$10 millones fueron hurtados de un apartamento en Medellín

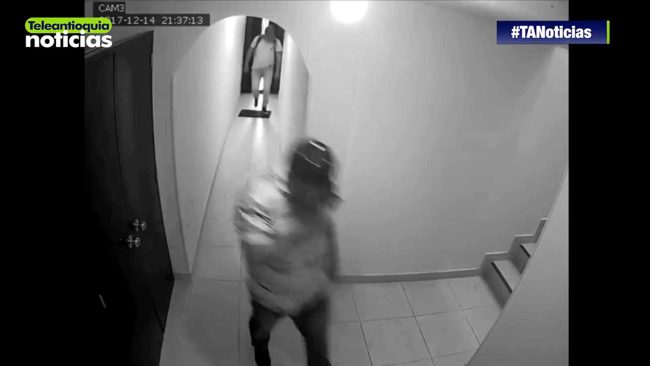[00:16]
Se cruzan como con alguien más de la propiedad de una vecina.